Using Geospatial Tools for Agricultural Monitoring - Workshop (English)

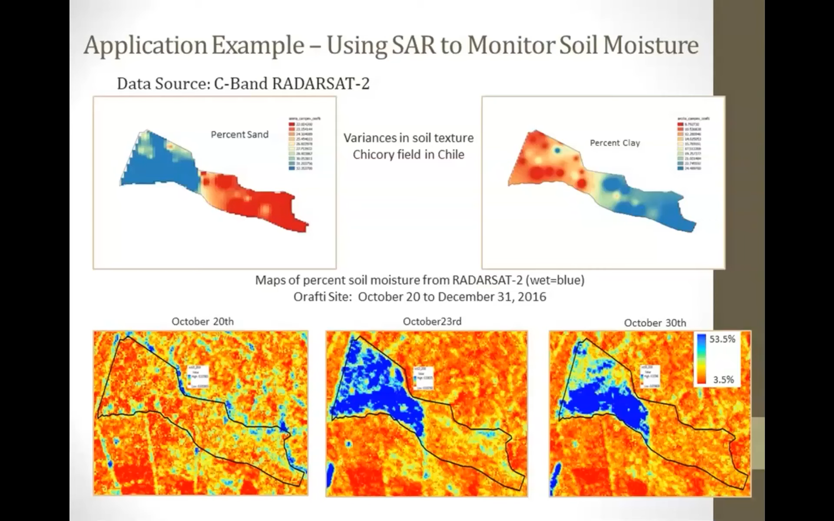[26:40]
and that's driven by those differences in texture. But what we're able to do is monitor the irrigation and then what the soil moisture, how the soil moisture responds to drying after irrigation. Here's an example of looking at tillage. So again, this is sort of looking at a change over time. So this is one image that was acquired on October the 10th, and 1 week later we collected another radar image. And then we look at how the backscatter, how the radar
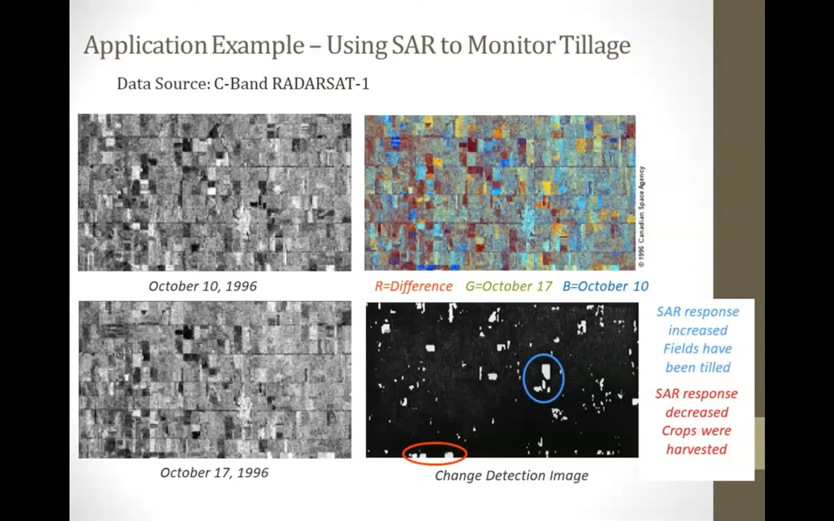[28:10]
So again, we can just use a simple change difference between two images to tell whether fields have been tilled or whether they've been harvested. A couple of other examples. The next two examples are looking at rice. So this is a study that we did in the Philippines.